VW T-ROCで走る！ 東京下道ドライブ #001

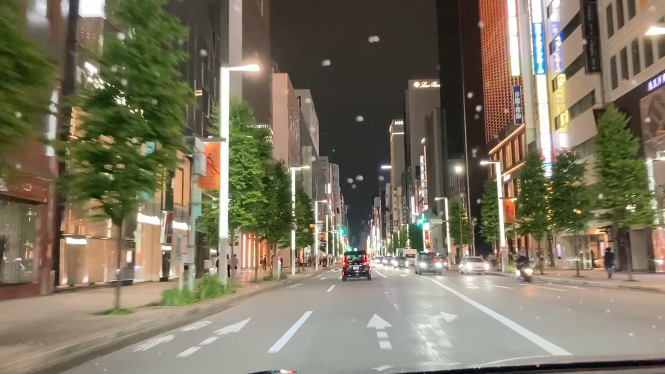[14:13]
はい銀座のまさに伊東屋さんの前ですね真ん中を走っています左が松屋右にですねアップルストアがもうすぐ登場してきますはい
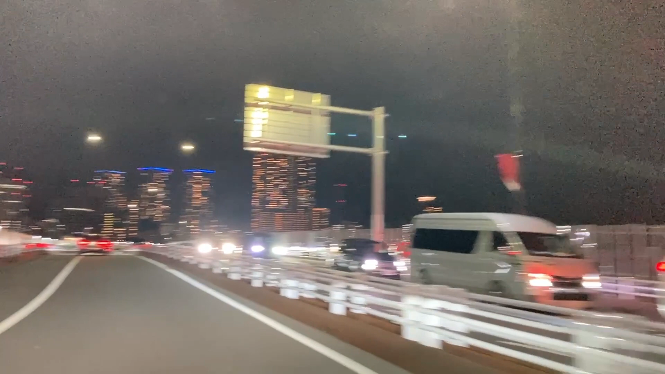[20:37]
違ってたらごめんなさいはい、築島というかここはちょっとずれてるのかな
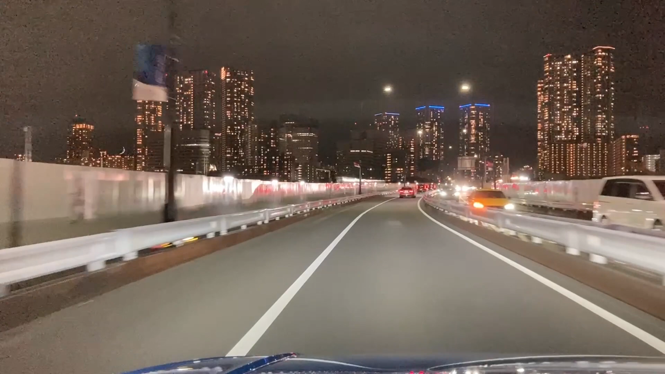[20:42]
はい、橋を渡って埋め立て地方面に行きますなんて言えばいいんだっけお台場?勝時?勝時かお台場っていうのもちょっと抵抗あるねこの辺り
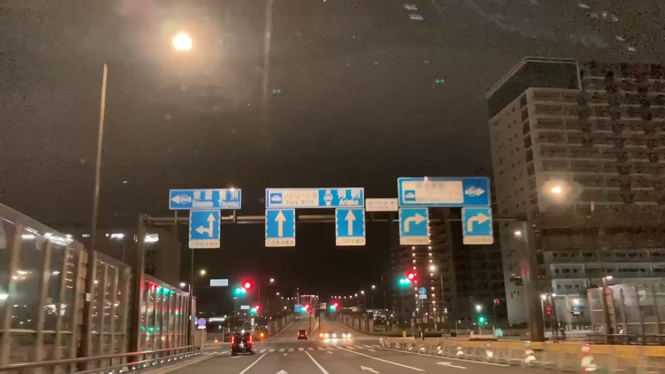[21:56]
このまま行くと有明、フェリー乗り場ってなってますね
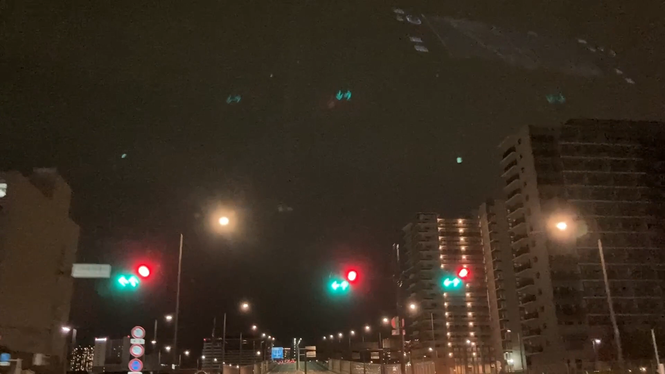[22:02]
あんまりスピードを上げるときはないね行けない
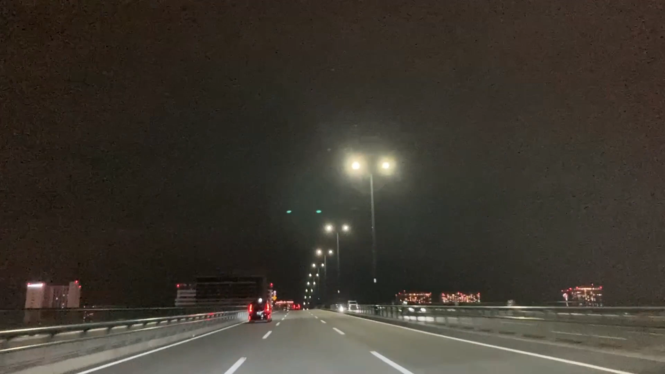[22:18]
50キロで走っていますおー、きれいですねー
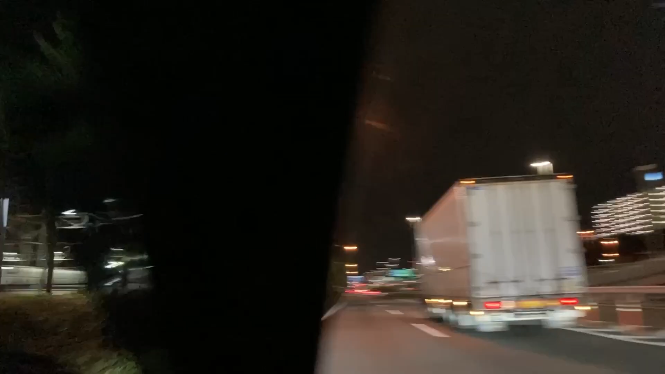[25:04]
おー新幹線が寝てます
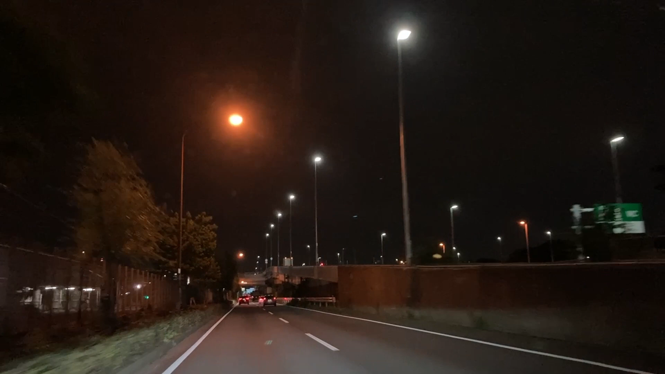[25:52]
大井競馬場?あ、そうそうそうまあ競馬場はここにすぐにないみたいだけど大井中央陵庁って書いてあるね大井じゃないの大井だよ大井って言ったらなんか人寄ってるみたいじゃない大井よ、大井お茶大井?
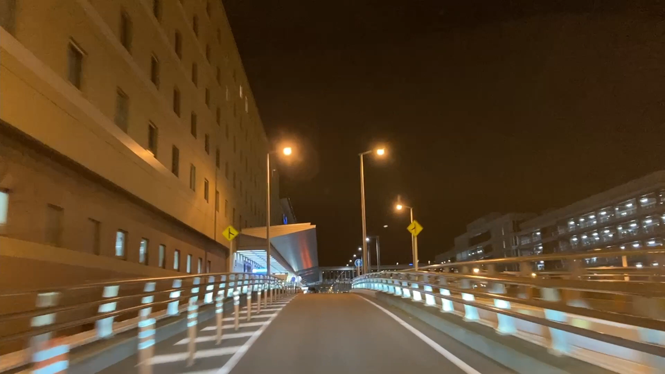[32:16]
さっき新幹線は見たのに飛行機は見れないさあ、出発ロビーに上がってきましたまあ、もちろんここはですね長居できないし停車は許されるのかどうか分からないんだけど
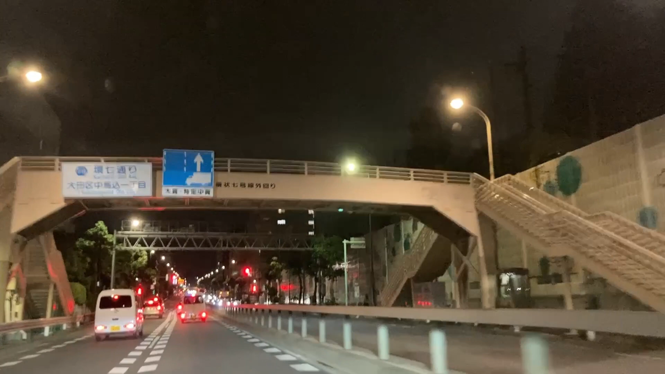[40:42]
蒲田のあたり、大森のあたりって難しいなぁと思うんですよね高速ならともかく下道は難しいですで、今、カンナナをですね、
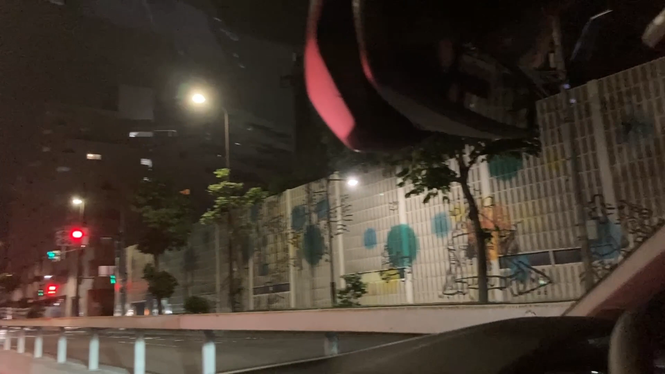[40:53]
北上しております高円寺方面に向かって、どんどんと上がっていますこれで無事、我が家の方面に帰れるはずですで、
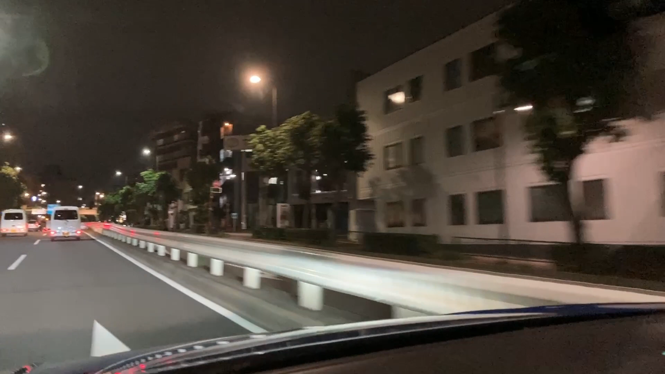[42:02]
はい、順調に流れていますまた、お台場のあたりとは違う、有明お台場とは違う景色ですねマンションもね、もちろんありますけどタワーマンションってないよね、ほとんどあったっけなぁ